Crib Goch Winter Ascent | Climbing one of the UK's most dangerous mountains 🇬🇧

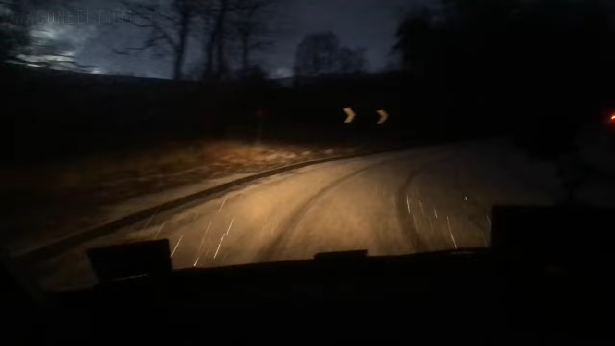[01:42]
And we haven't even reached the mountains yet. And then it snows. Welcome to Wales. Yeah, that 30 mile an hour speed limit has gone well, hasn't it? But eventually, we make it.